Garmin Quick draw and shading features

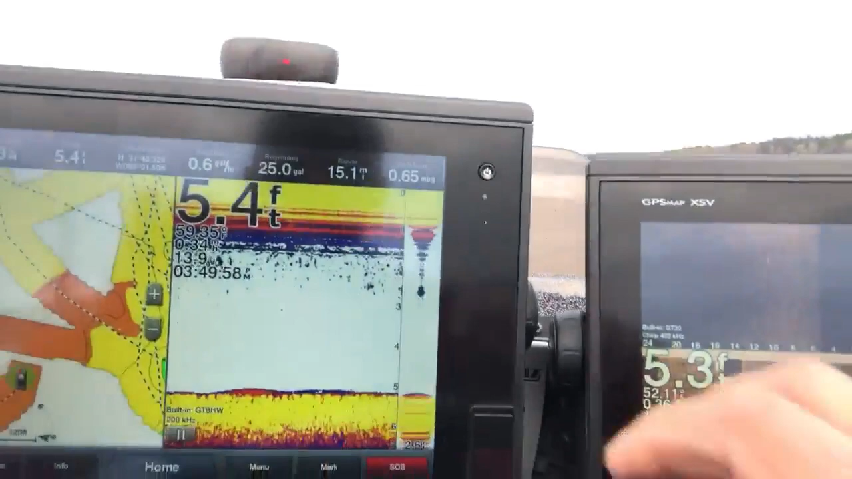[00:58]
So basically what we're going to do is we're going to, we're going to go to home.
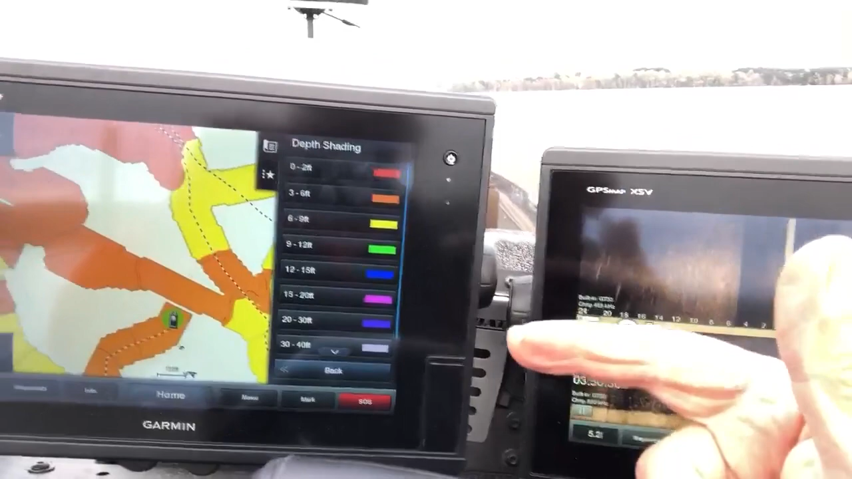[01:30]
And then you, and you, and you put those with colors and you're ready to go.
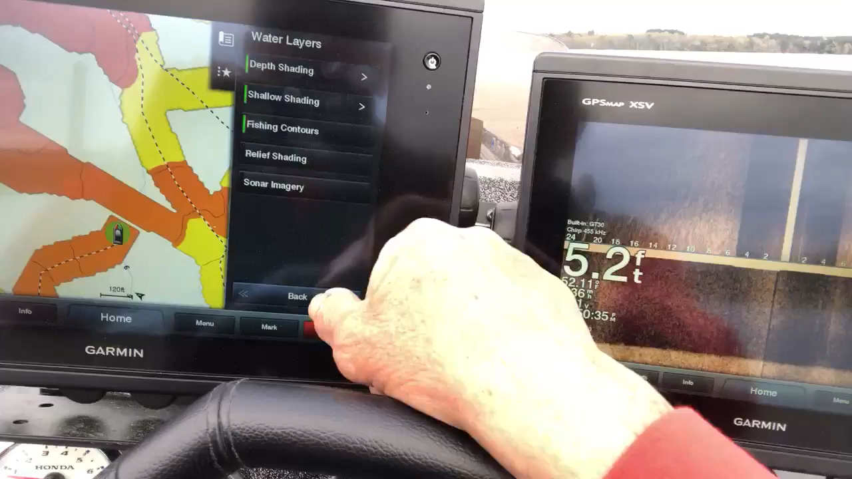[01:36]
On screen: depth 5.2 ft
And you go back twice or three times.
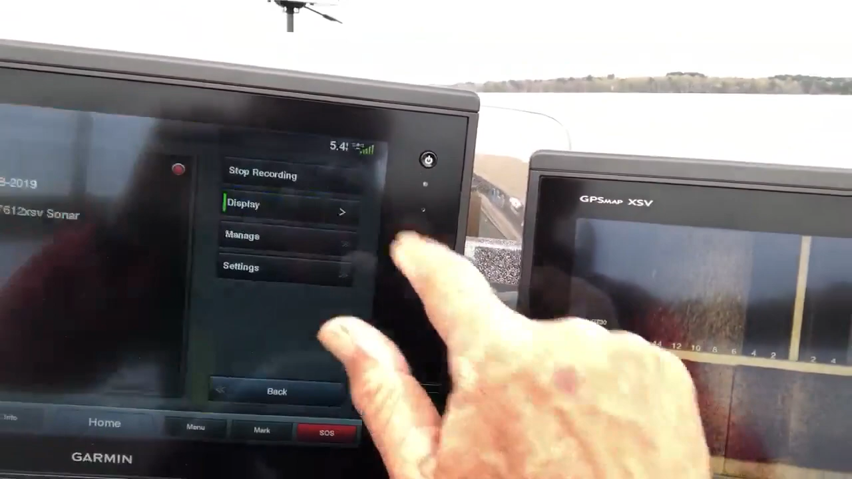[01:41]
And then you go to quick draw contours and say, I've got it ready.
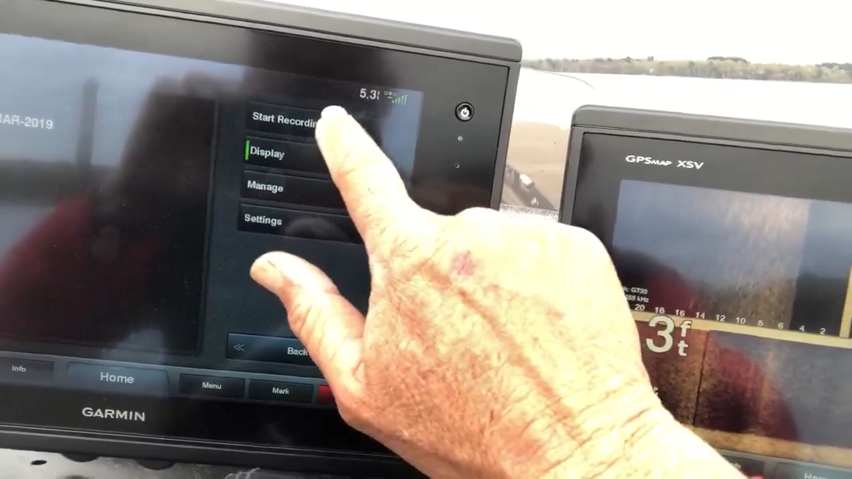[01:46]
It'll go, it'll be start recording. You hit start recording.
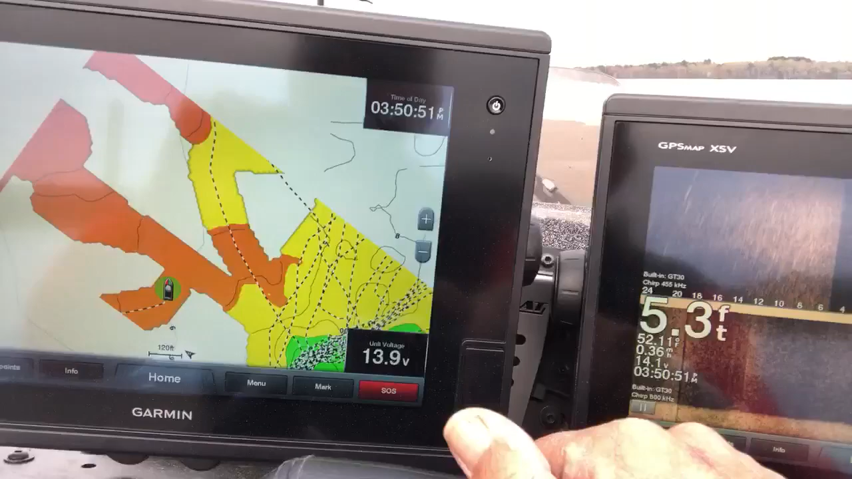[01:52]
On screen: depth 5.3 ft
And then basically you just start going and, and drawing your contours.
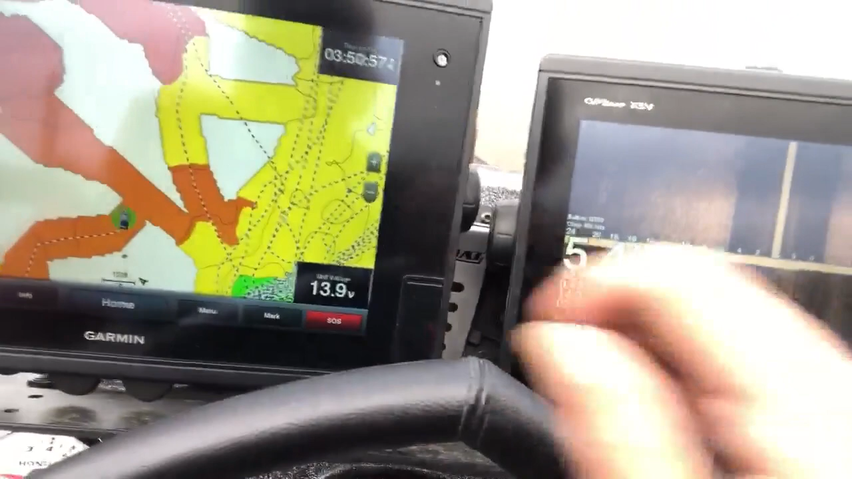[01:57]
As you can see, if like, if I zoom out on this, on this lake, I've covered a lot of, this is about a thousand acre lake.
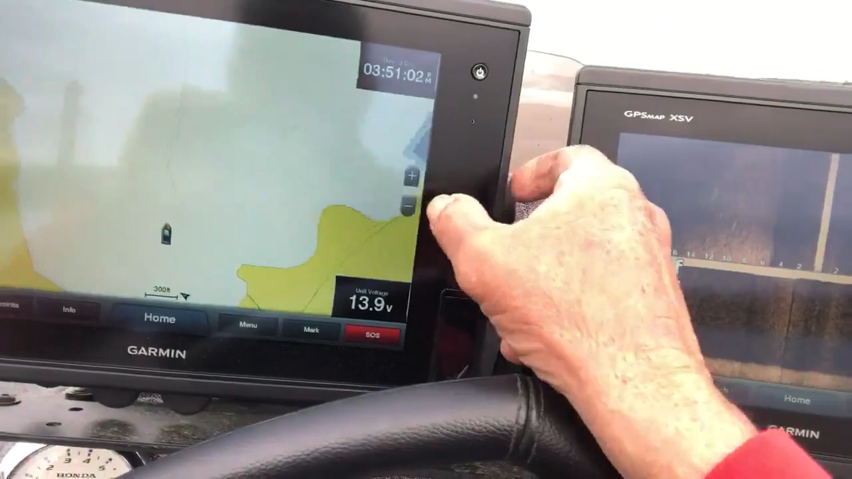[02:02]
And I've covered a lot of this lake.
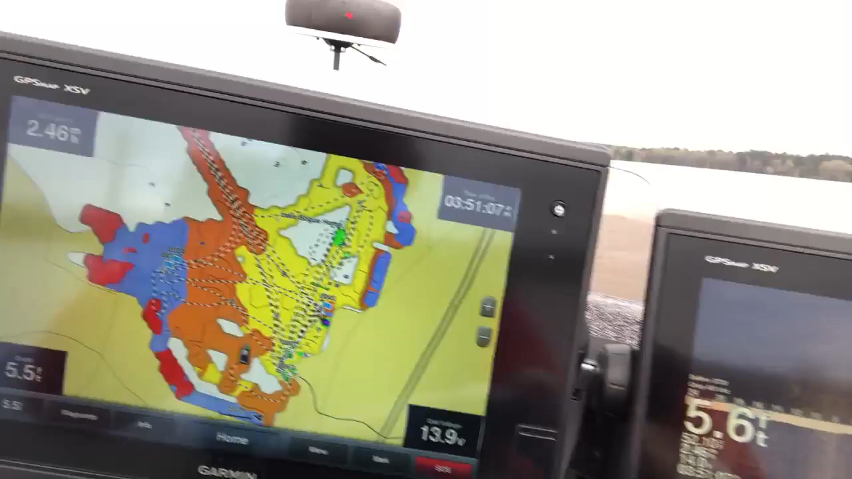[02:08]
You can see the places that I haven't, but, but, and, and that's just from going fishing, you know, and I just turn it on as I'm,
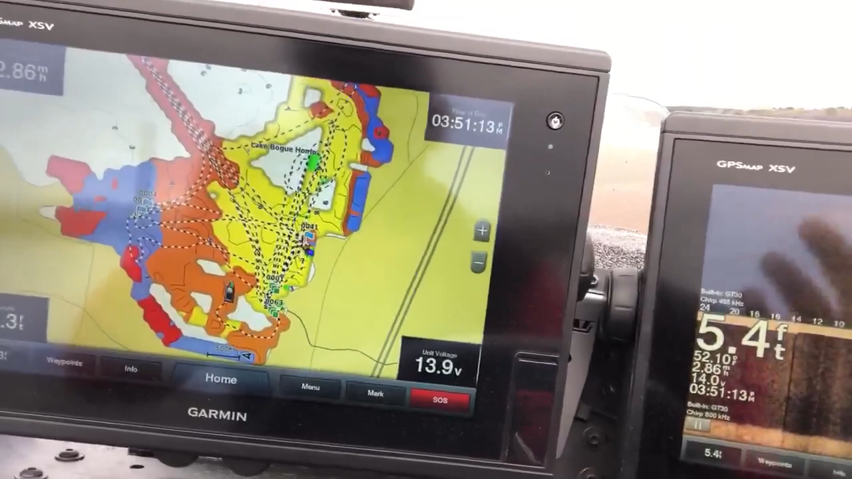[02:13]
On screen: depth 5.4 ft
as I'm going along fishing and, and it, and it draws the contours.
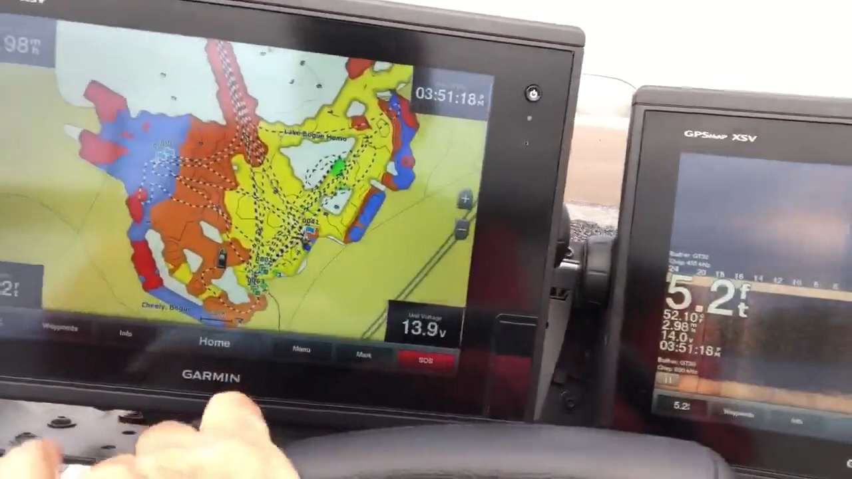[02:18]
On screen: depth 5.2 ft
So, and basically what I like to do is, is keep my depth finder on.